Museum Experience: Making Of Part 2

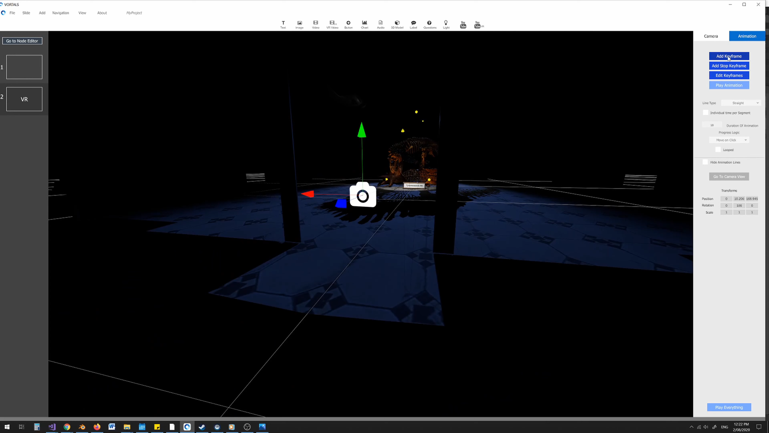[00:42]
And so now when I've added this keyframe you can see there's a little yellow dot, the keyframe has been placed in the scene.
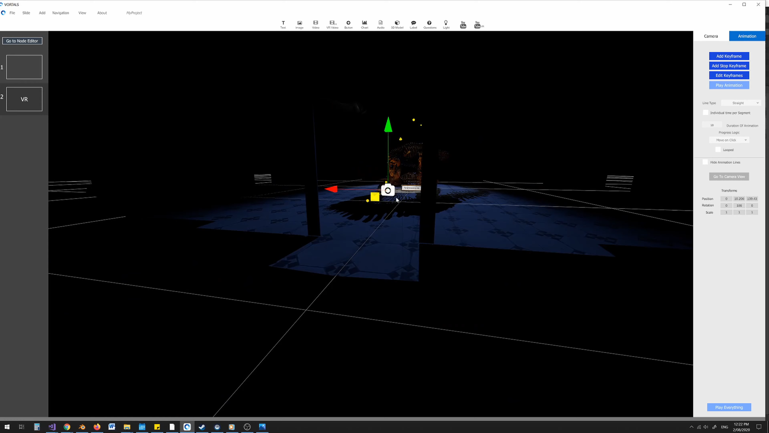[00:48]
I'm going to move the camera forward and I'm going to choose add keyframe again and as I do so the two keyframes are connected. And this is showing you the path that the camera will travel on as we move forward.
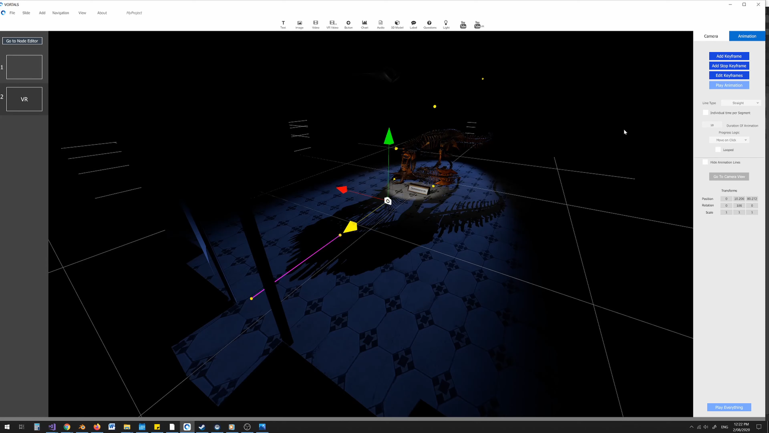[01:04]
So if I move back to my camera view, I want the camera to move forward and end in a position where I can see the dinosaur properly. So instead of clicking add keyframe, I'm going to choose add stop keyframe and a stop
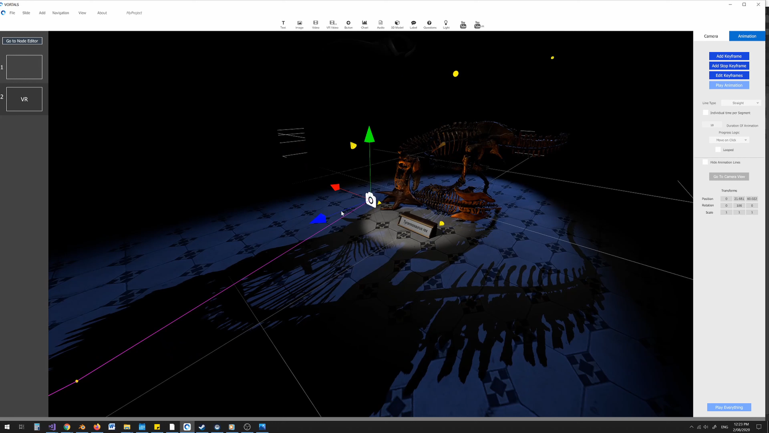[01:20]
keyframe is a moment where you can choose to create user experience moments. So the camera will travel and it will stop at this location and it will only progress depending on the logic that you choose.
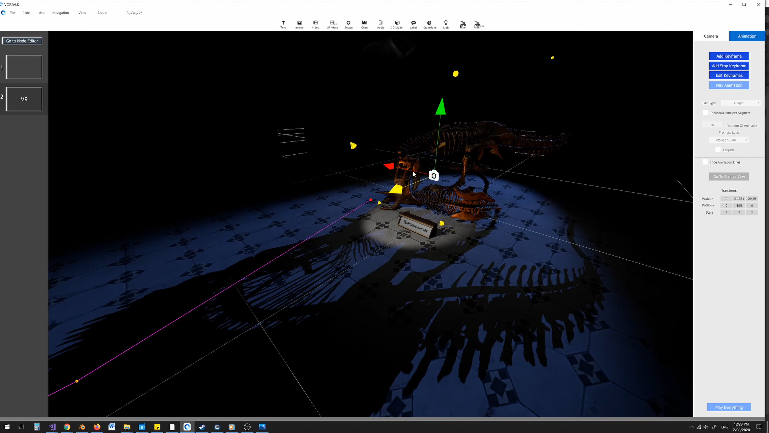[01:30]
And once it's stopped I'm going to keep the camera moving. So now after it's stopped and we've decided to move on, I want the camera to come up and over and past the dinosaur.
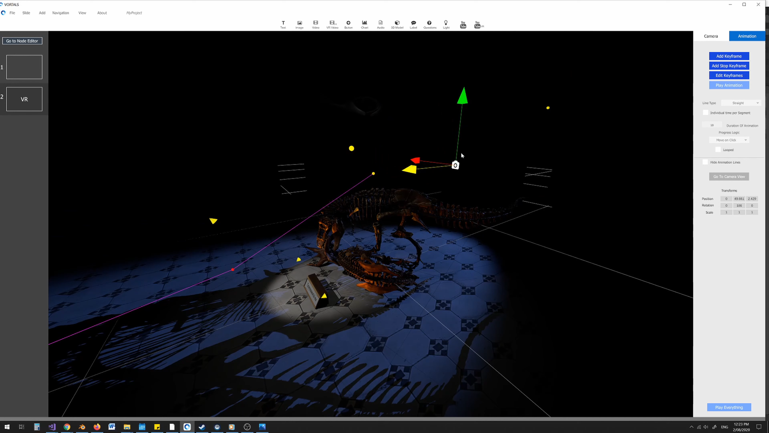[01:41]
And I want it to end about here.
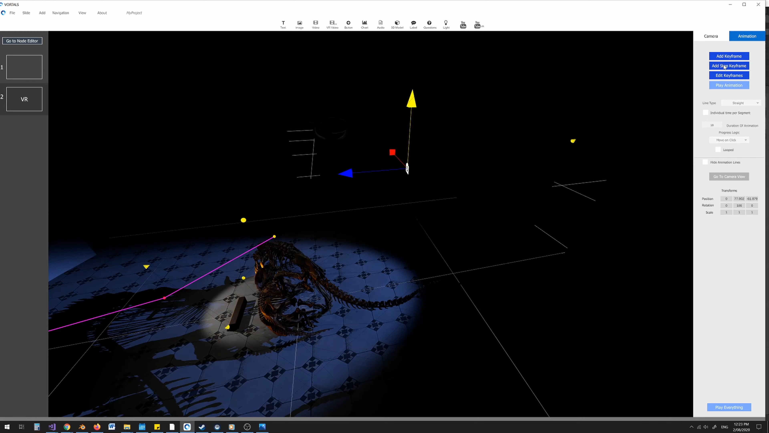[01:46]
So I'm going to add another stop keyframe over here. And the reason I want to do that is you can see we have our hidden manta ray. So, this is now a 10 second animation and